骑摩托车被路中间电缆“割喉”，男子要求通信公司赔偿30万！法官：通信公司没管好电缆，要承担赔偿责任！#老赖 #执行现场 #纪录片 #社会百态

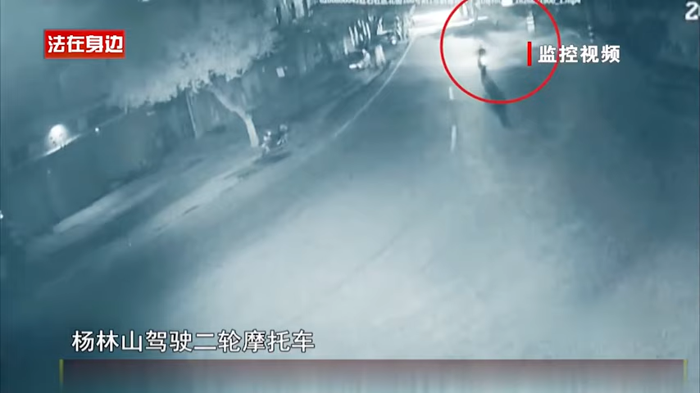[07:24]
从巴塘往大陆方向行驶当行驶至重庆市壁山区大陆街道南